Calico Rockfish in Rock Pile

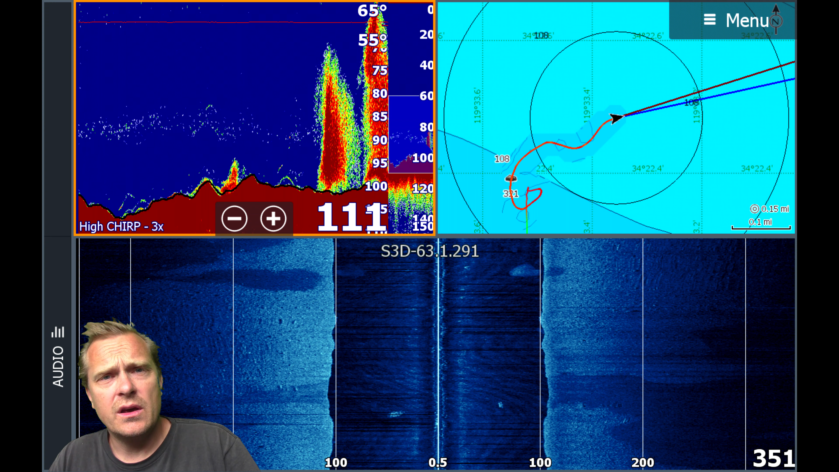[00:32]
which are a strong return typically for you know a hard surface and you could see that there there's
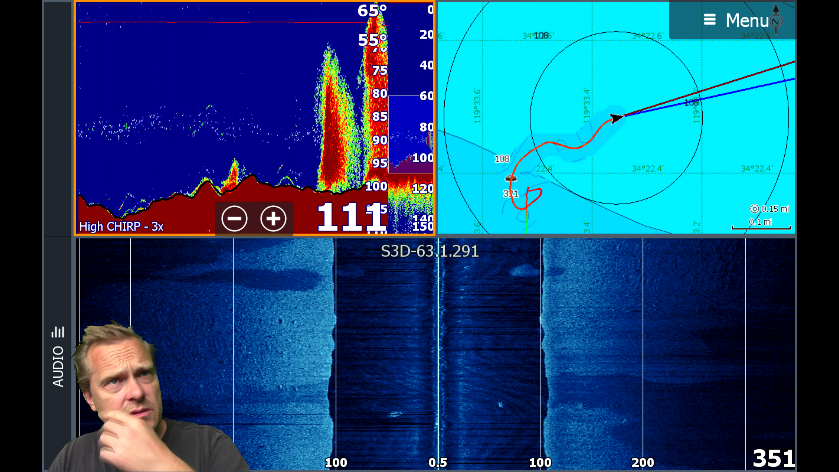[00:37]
like it looks like there's some big boulders and so when we drop down